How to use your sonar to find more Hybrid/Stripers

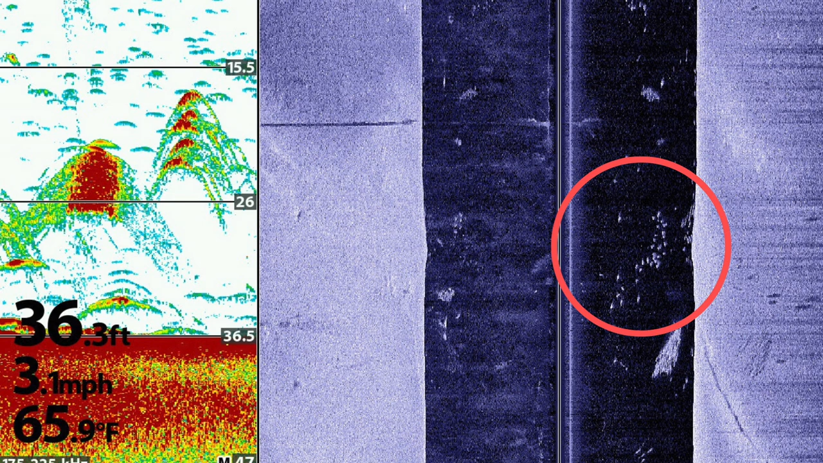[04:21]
On screen: depth 36.3 ft, water 65.9°F, speed 3.1 mph
You'll see a bunch of dots, and that's a good example of those hybrids that are bottom hugging. You'll see several screenshots here in a minute of more hybrids bottom hugging, and 2D sonar really helps to pick those fish up. But when they're suspended like this, it's very easy to identify them thanks to side imaging. Here is a screenshot of the hybrids bottom hugging. And as you see on the arrow where it's pointing on the 2D sonar, those fish are bottom hugging. Very easy to identify on 2D sonar. And it looks a lot easier to identify thanks to that white line feature being on.
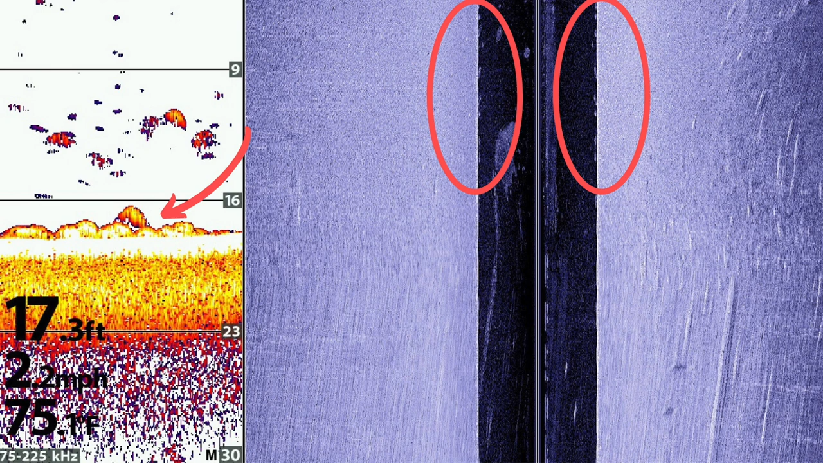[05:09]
On screen: depth 17.3 ft, water 75.1°F, speed 2.2 mph
It's just several dots that are hugging that line where the water column meets the ground on side imaging, and it's very easy to overlook it. But 2D sonar really helped to see those fish.
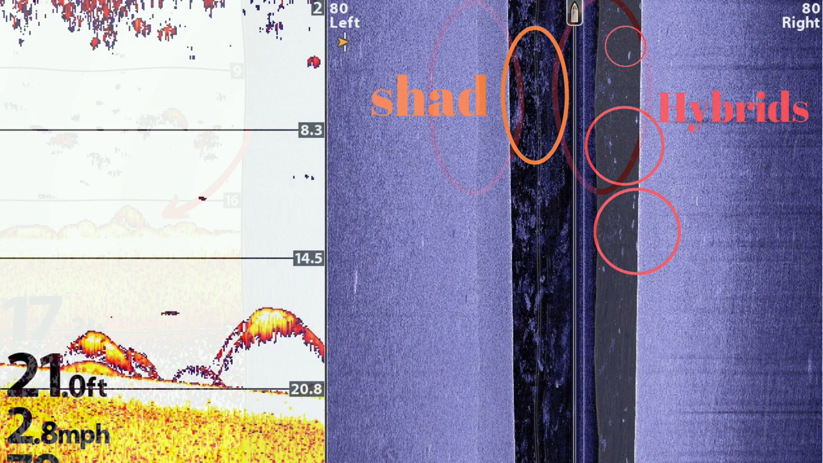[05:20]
On screen: depth 21.0 ft, speed 2.8 mph
All right, here's the last screenshot I'll talk about. You'll see several hybrids that are circled in red. And I just wanted to point out there's a bunch of shad on the left-hand side circled in orange. This would have been pretty easy to identify these hybrids based on the 2D sonar signatures that you see there. Big arc, just nice big bold return. That's pretty obvious to me that that's a hybrid, but I really get confident when I see that on side imaging. That just really tells me there's hybrids in the area.
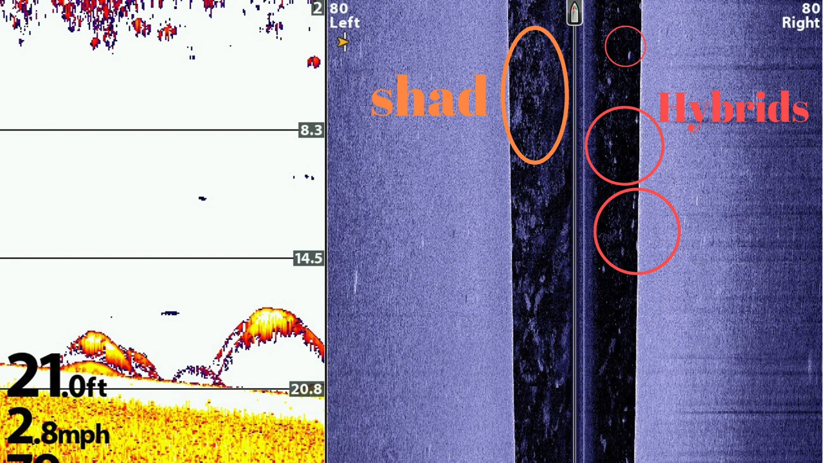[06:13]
On screen: depth 21.0 ft, speed 2.8 mph
What I would do is drop a waypoint somewhere where those red circles are, and then tell my Tarova trolling motor to take me to that area and immediately present live shad or cast around, whatever your preference is. I typically like to live shad fish. It's a very easy way of putting fish in the boat. Here's an excellent example of 2D sonar, not showing very much, but side imaging, it's very clear to identify there's a bunch of hybrids there on the right-hand side of the boat. That's a very good fishable area. That was in the water was 60 degrees. That's sometime in spring as the water's warming.
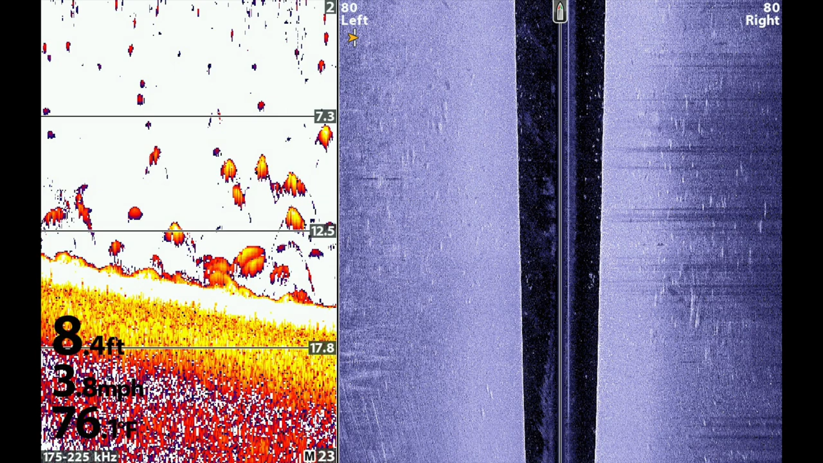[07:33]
On screen: depth 8.4 ft
when the chart speed's around 8 to even 10, and I drive about 2 to 3 miles per hour. There's a lot of interpretation. Whenever you're driving, if you're driving 5 or 6 miles per hour, these hybrids are going to show up less significant than if you're driving 2 or 3 miles per hour. So one thing, I always try to drive about the same speed, which is 2 to 4 miles per hour, really no faster than 5 miles per hour. Otherwise, the hybrids, you might be in a big school of hybrids, and they just show up as little bitty dots.
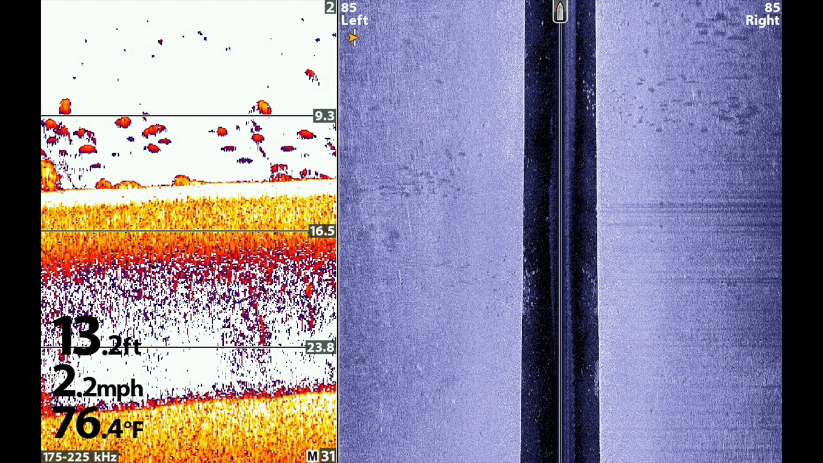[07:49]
On screen: depth 13.2 ft, water 76.4°F, speed 2.2 mph
On side imaging, so just keep that in mind. The faster you go, there's so many variables to how to get these fish to show up.